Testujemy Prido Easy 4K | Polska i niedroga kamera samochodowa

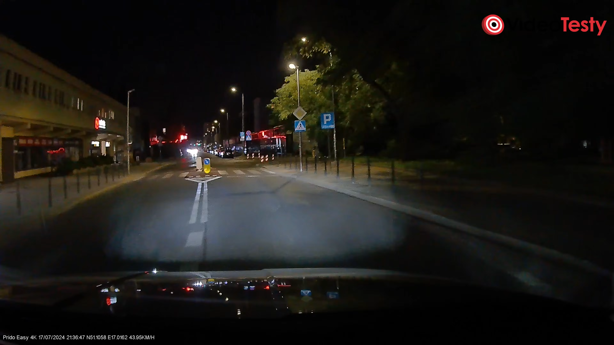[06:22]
Brak faktycznego HDR w połączeniu z niskim klatkarzem jednak robi swoje. To by było już wszystko.